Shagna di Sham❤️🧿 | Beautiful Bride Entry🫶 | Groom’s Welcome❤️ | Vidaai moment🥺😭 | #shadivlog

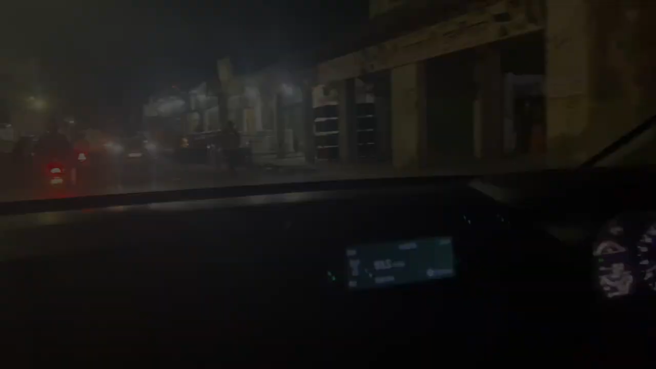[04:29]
पार्लर से हम निकले 8 बजे के करीब, और आधे घंटे में हम वेन्यू पर भी पहुंच गए,